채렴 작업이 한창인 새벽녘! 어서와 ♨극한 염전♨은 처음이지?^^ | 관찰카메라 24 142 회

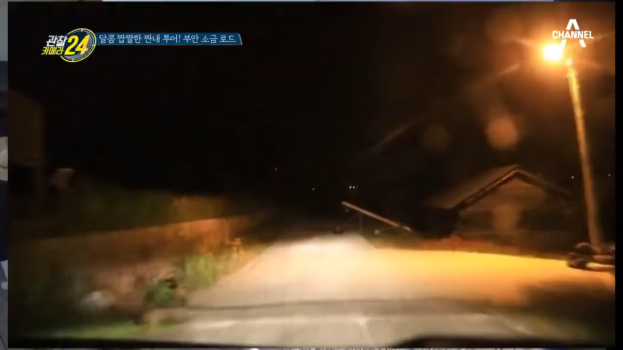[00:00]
햇님 그림자도 안 보이는 새벽 4시. 요원들이 인기척 느낀 시각. 일단 조명부터 달고 깜깜한 어둠 속으로 출동. 안녕하세요 선생님. 저희 선생님 말 듣고 왔어요. 잘했죠? 이제 저희 좀 봐주세요.